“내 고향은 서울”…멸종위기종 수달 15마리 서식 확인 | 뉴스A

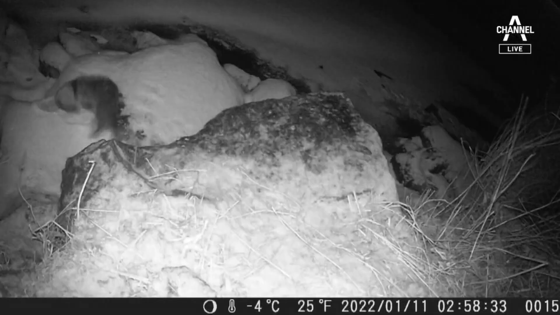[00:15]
수달 한 마리가 눈밭을 등굴고 있습니다. 한참을 놀더니 어디론가 사라집니다.
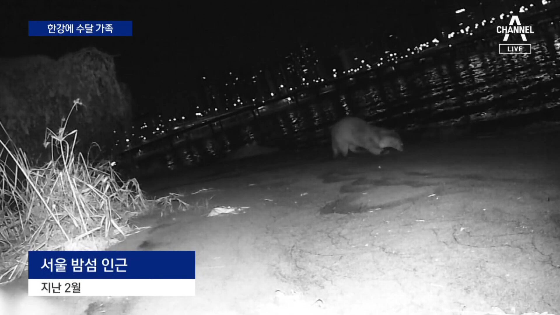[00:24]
화려한 서울 도심 야경을 배경으로 한강 둔치를 이리저리 헤매는 수달도 있습니다.
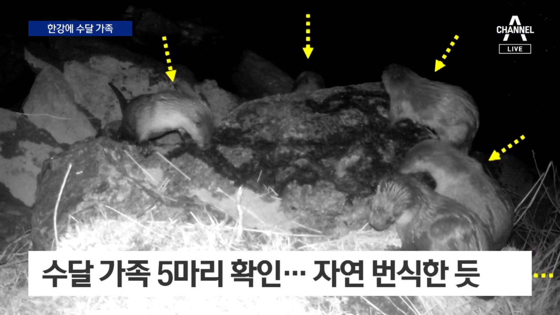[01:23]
확인돼 자연 번식도 이루어지고 있는 것으로 보입니다.
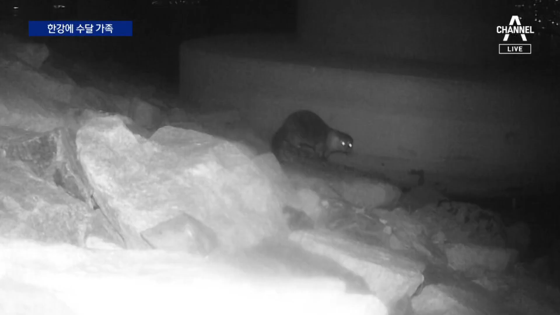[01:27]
한강 주변에 생태공원이 조성되고 흙과 바위 등으로 둔치를 바꾸면서 수달이 살기 좋은 환경으로 달라진 겁니다.